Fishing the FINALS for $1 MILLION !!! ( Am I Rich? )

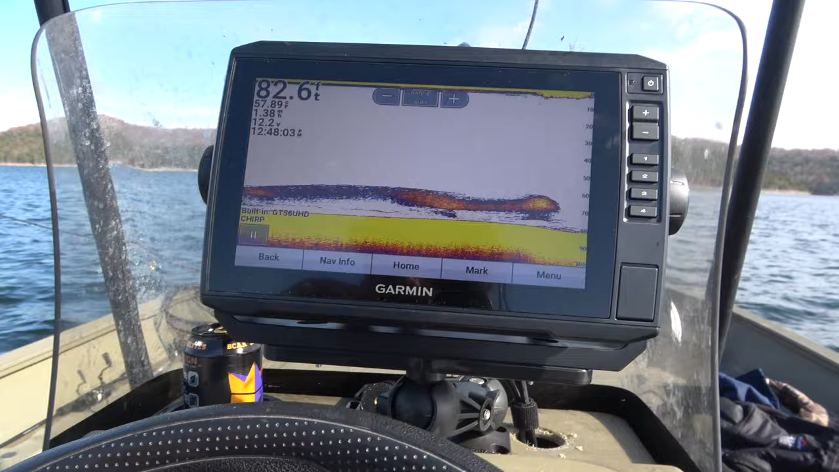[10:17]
On screen: depth 82.6 ft
That one that I just caught was probably in the 20 to 30 mark, but a lot of them we're catching are these fish that are under the shad.
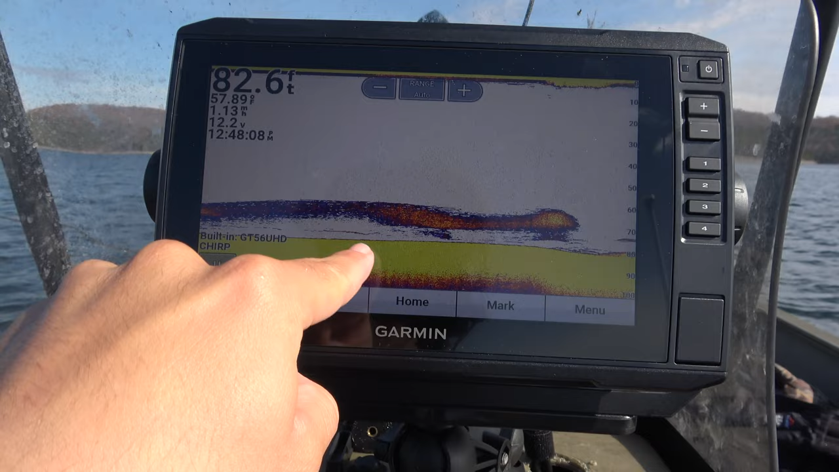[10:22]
On screen: depth 82.6 ft
Like, there's a fish right there. These are the fish we're targeting. We're jigging down deep for them. That's why those bass you saw were actually upside down, because they're swim bladders.
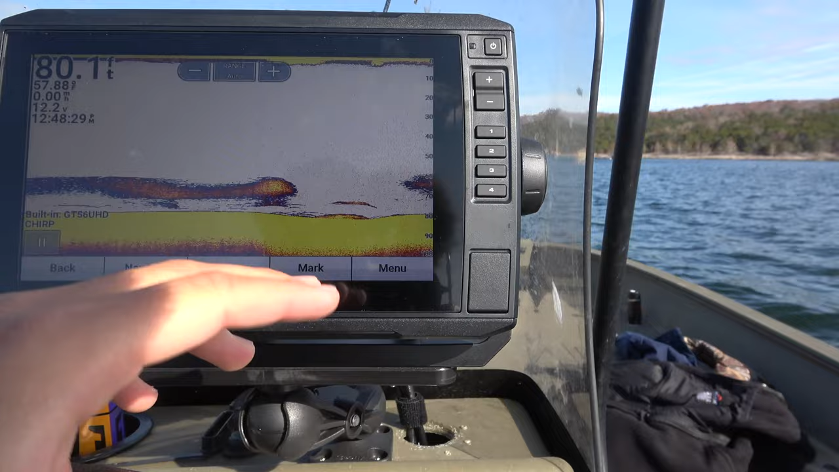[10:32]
On screen: depth 80.1 ft, water 57.88°F
When you pull them up so fast, they expand, I think it is, and it makes them float.
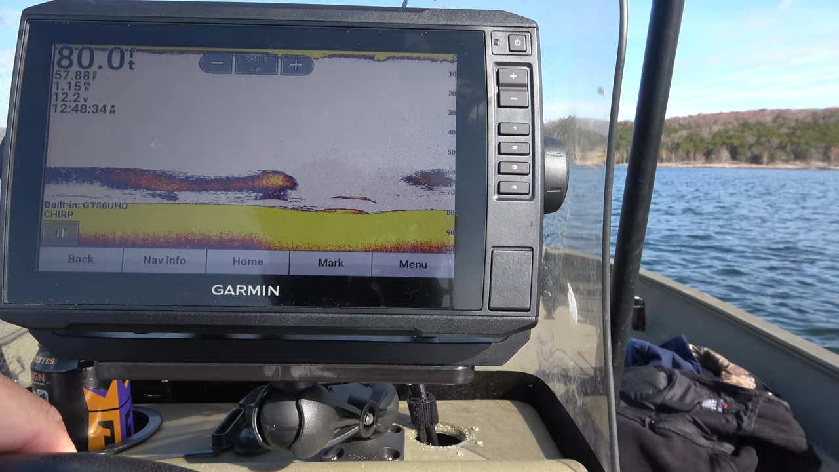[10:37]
On screen: depth 80.0 ft
This is what we're doing right here. You can see seniors up there jigging.